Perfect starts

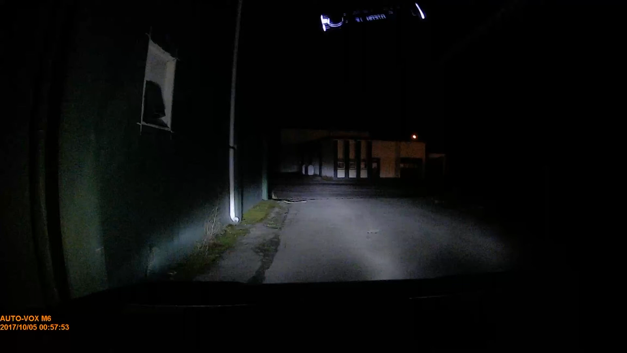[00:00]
um realizing that my dash cam on again it's recording so right now i'm driving it's